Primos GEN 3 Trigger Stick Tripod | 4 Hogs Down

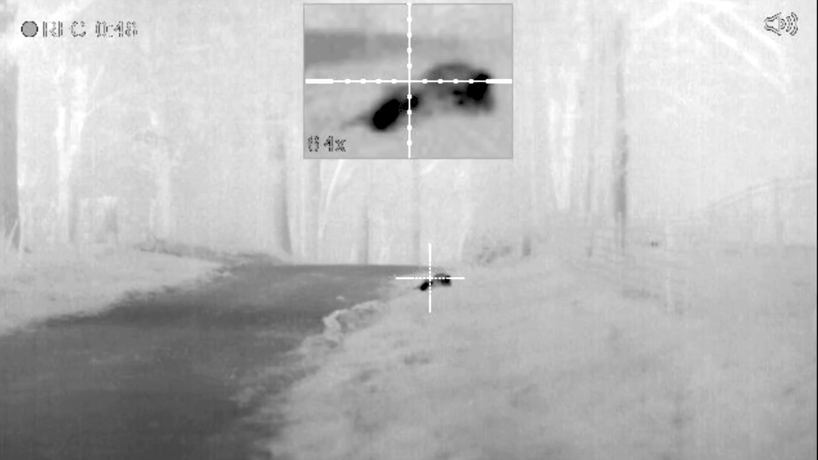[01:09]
I think we got him. Four shots at one time.
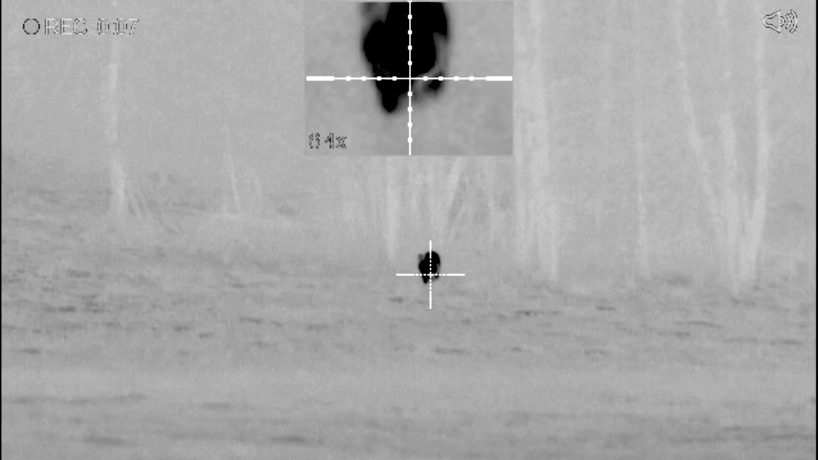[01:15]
He's leaving. Yeah. Who shot it? Was that you, Monty, that shot after?
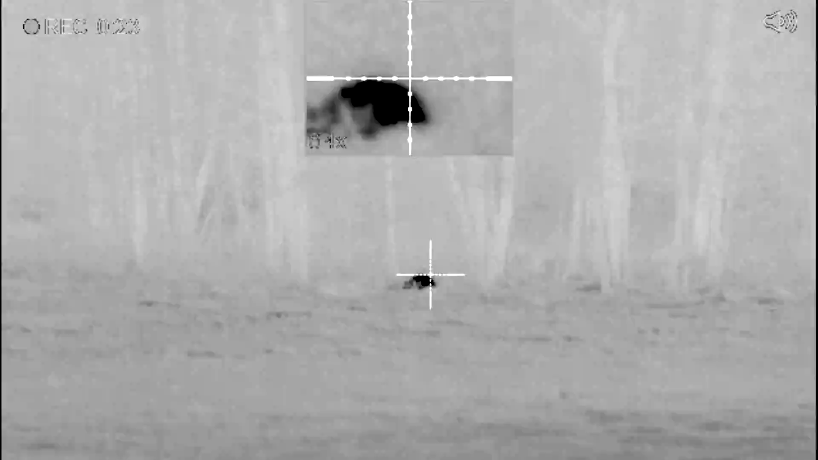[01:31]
So this is the Primos Gen 3 trigger stick tripod and it's the tall version. Now I've used single pole, I've used bipod, all different brands.